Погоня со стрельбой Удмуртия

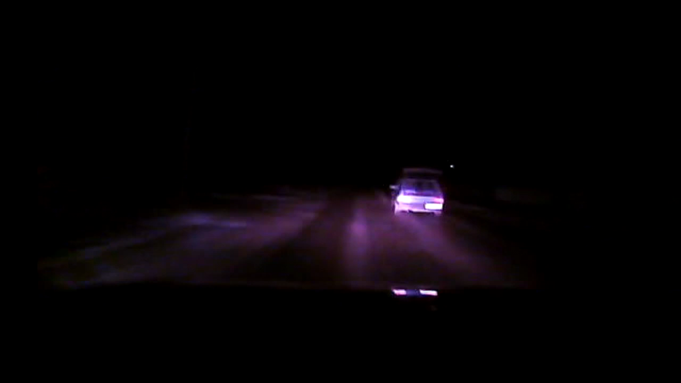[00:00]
9, вот номер 099. Прижимаемся вправо, останавливаемся. В противном случае будем стрелять. Автомобиль ВАЗ 09, вот номер 099. Прижимаемся вправо, останавливаемся. В противном случае будем